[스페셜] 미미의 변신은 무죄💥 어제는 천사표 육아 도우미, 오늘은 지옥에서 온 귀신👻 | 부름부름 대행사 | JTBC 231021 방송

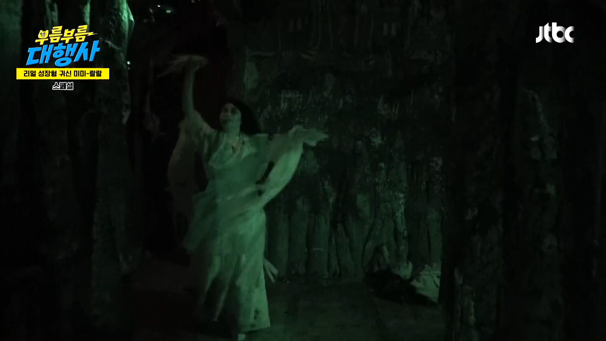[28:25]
분께서는 손님들이 오는 소리가 들리면은 방울을 흔들면서 맞이를 해주시고 앞에 보시면은 출구라고 적혀 있습니다. 네. 이 출구가 진짜 출구도 아니고 가짜 출구입니다.
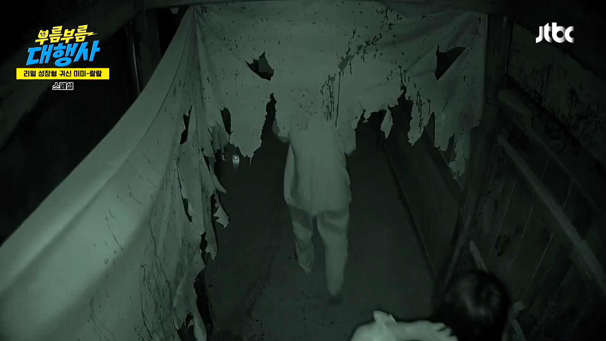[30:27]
온다. 대부분 다 저렇게 하고 있구나. 온다. 왔어. 소리 나오고요. 네. 방울 소리.
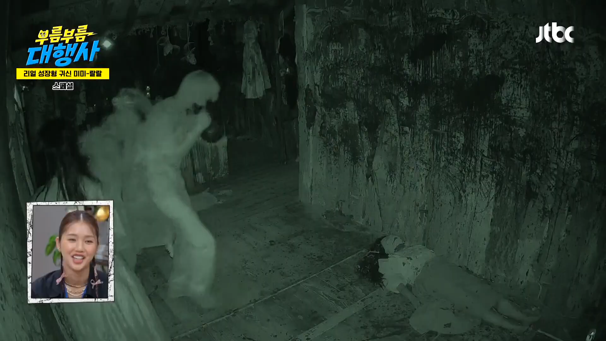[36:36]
어디가? 망했어, 망했어. 이런 이런 좀 버려. 아니야, 아니야. 지나갈게요. 지나갈게요.